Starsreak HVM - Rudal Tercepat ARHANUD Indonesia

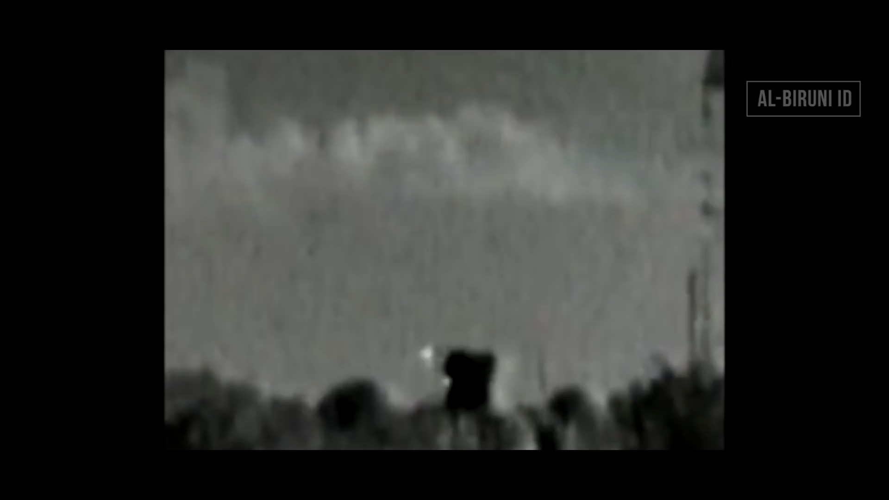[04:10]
Setiap dart, atau oleh pabrikanya disebut heat tiles,
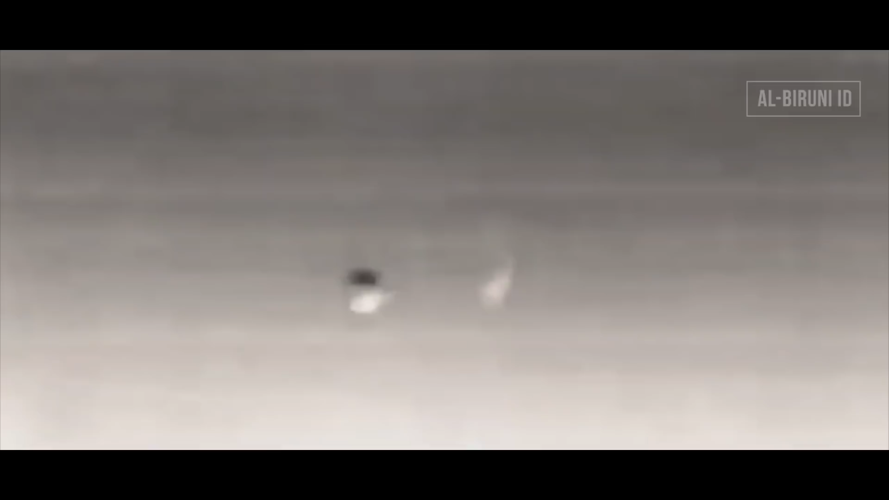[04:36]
Masing-masing heat tiles terdiri dari dua bagian. Bagian depan terdapat dua kanal yang berotasi saat melesat.